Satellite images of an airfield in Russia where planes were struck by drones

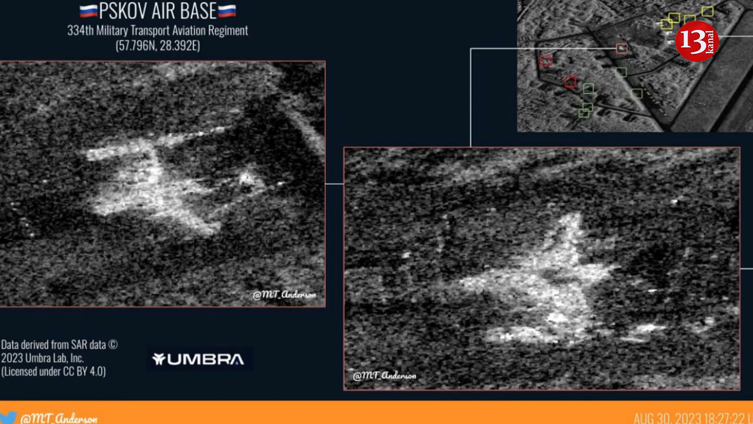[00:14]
while several others were seriously damaged during the attack. The damage occurred mainly in the wing, which suggests that the drones targeted the nearby fuel tanks.